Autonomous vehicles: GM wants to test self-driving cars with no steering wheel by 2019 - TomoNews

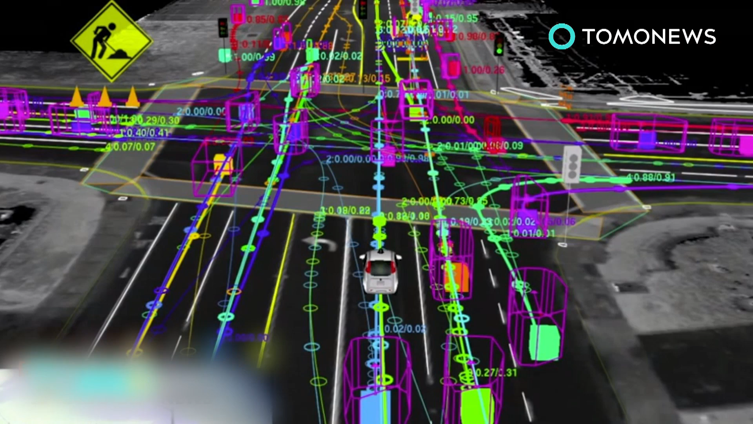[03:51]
These maps are extremely detailed digitalizations of the physical world,
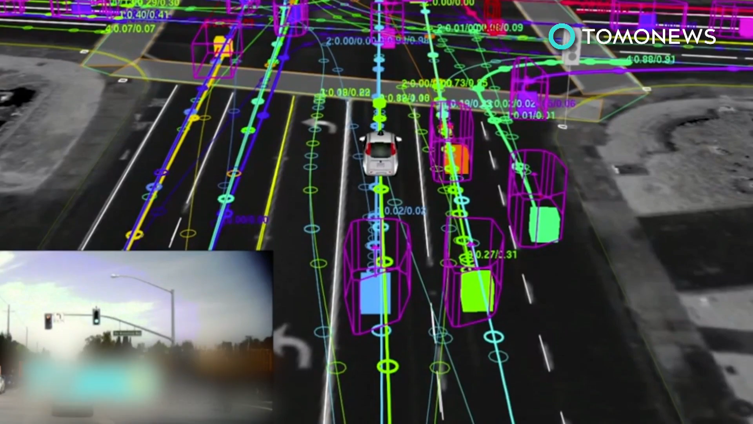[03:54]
where things like even the height of every single curb is measured out.